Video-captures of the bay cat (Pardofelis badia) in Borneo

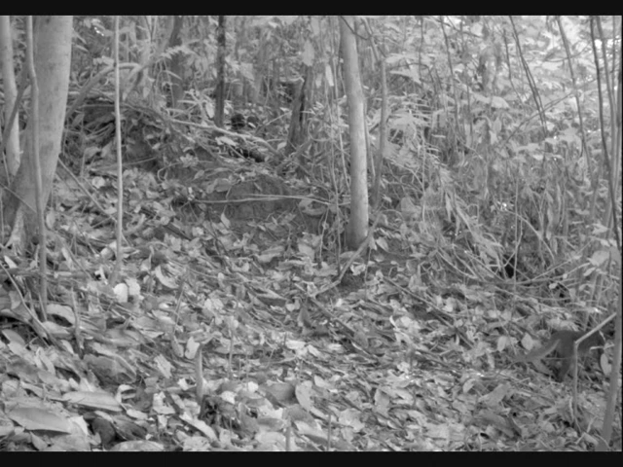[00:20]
We set our cameras in a highly disturbed logging concession in northern Borneo and we used random locations for our cameras with most cameras away from trails in dense vegetation as seen here. This resulted in an unprecedented number of images from a single study site.
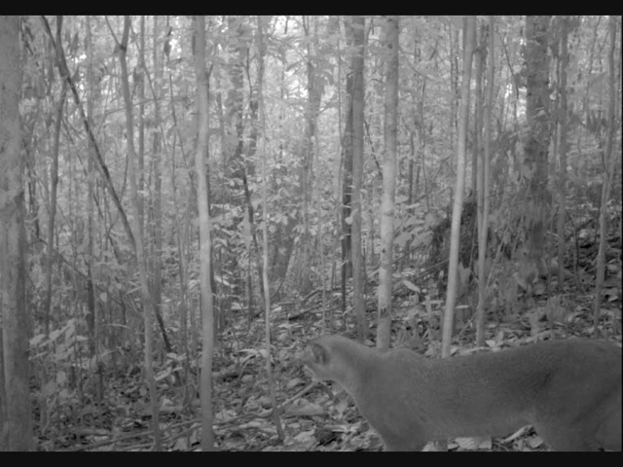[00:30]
The characteristic features of the bay cat can be clearly seen in these images including its rusty orange colouration,